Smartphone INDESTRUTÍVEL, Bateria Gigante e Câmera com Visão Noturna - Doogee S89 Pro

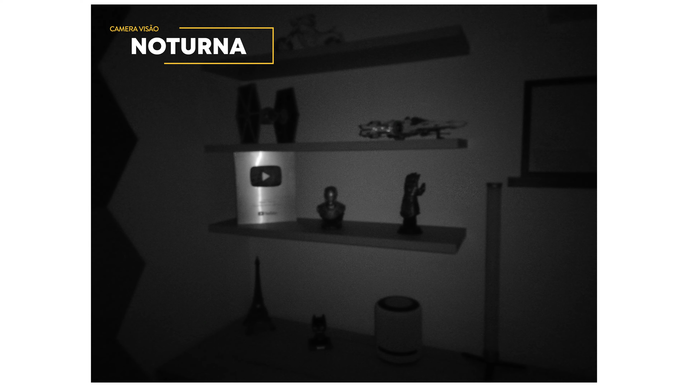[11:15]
E com destaque com essa câmera noturna, que você consegue tanto tirar fotos no escuro total ou também fazer filmagens no escuro.
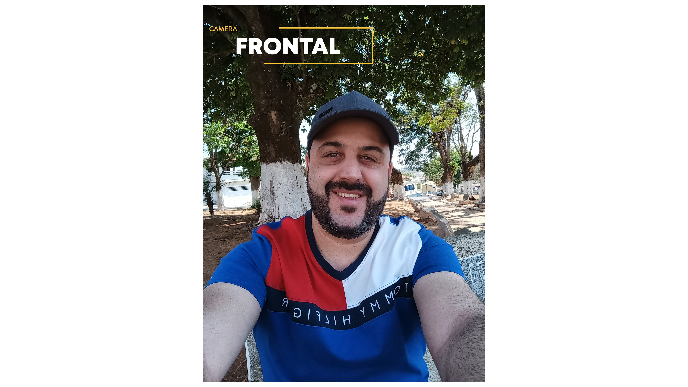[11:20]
Isso aqui é um recurso bem interessante que você não encontra em outros smartphones. Eu também fiz alguns vídeos para testar e olha só a qualidade dessas câmeras, inclusive da câmera noturna. Bom, pessoal, estou filmando com a câmera de visão noturna e o estúdio está 100% escuro.
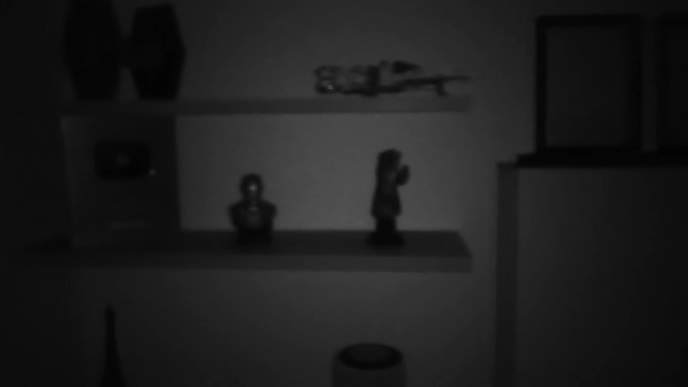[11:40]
E quanto mais perto você chega do objeto, melhor fica a visualização.